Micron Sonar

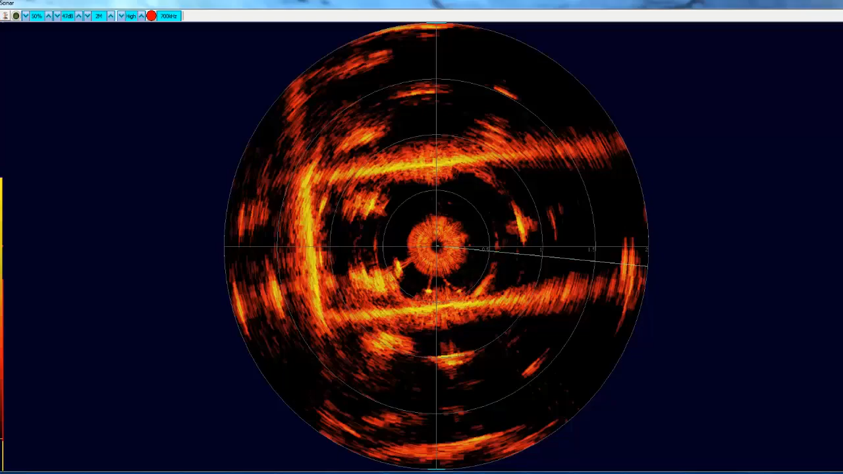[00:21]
it has a maximum range of 75m and uses two different communications protocols, these being RS232 and RS485, which are selectable via software interface.